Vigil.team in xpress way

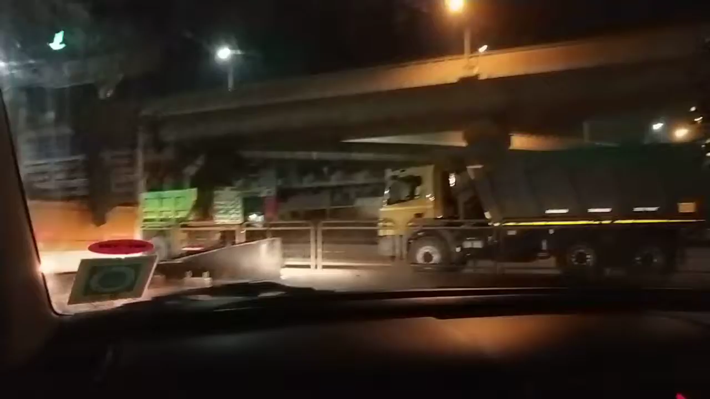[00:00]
So இது தான் நம்ம பெங்களூர் எலக்ட்ரானிக் சிட்டி பிரிட்ஜ்
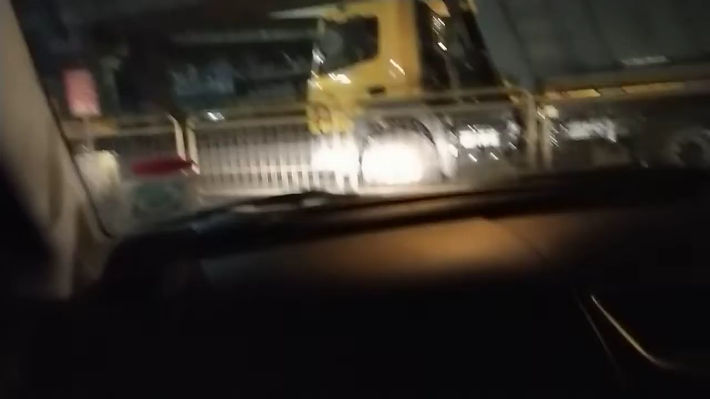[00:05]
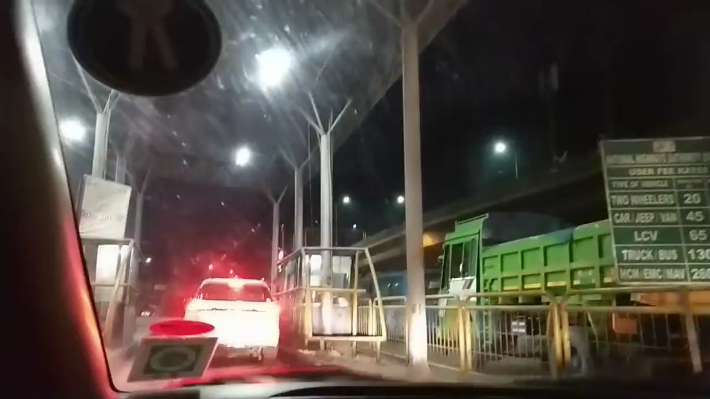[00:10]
நைட் டிரைவ். பாருங்க வேற லெவல் இருக்குது. டோல் போட்டுக்கிறோம்.
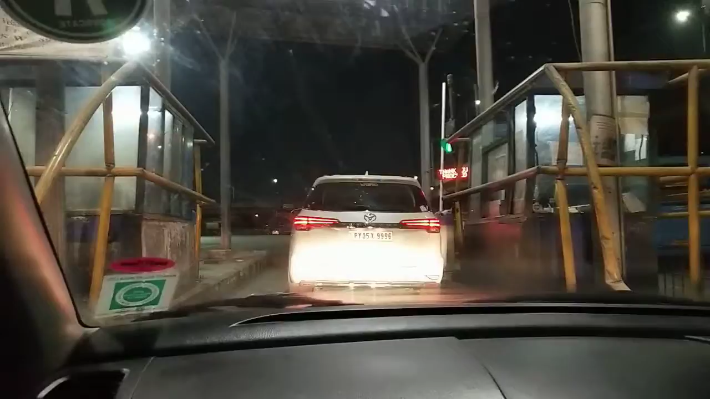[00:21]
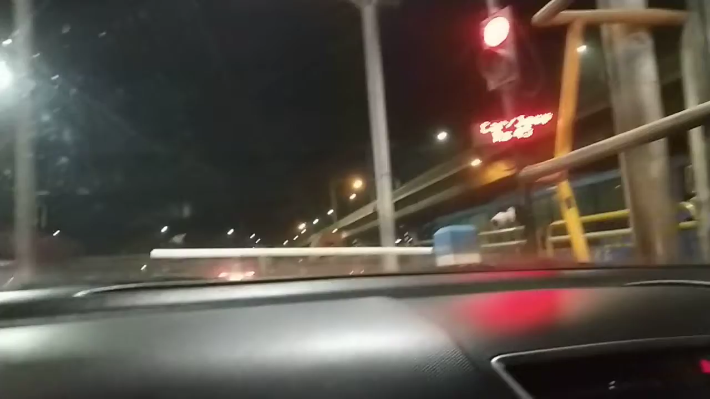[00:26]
எவ்வளோ கேளுங்க? 55 ரூபா. போட்டாச்சு டோலு. In 500 meters, keep left at the YA junction to continue toward Bengaluru, Chennai Highway, Electronic City Flyover.